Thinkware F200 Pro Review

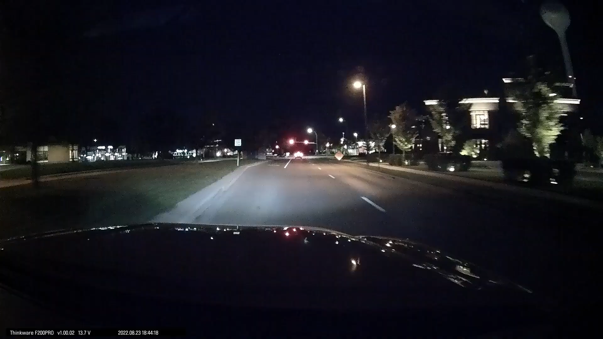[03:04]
There's definitely better looking cameras out there at night but it is pretty typical for cameras to look worse at night.
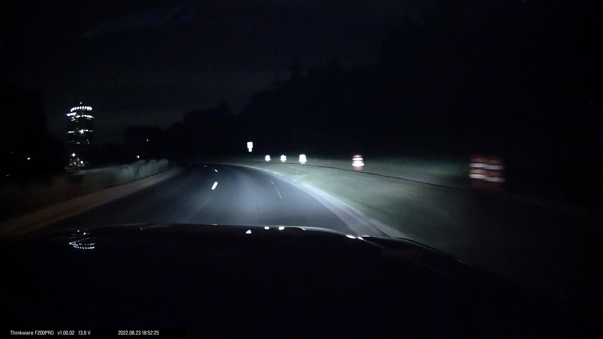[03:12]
Even the cameras with the best night quality look significantly worse than during their the daytime footage.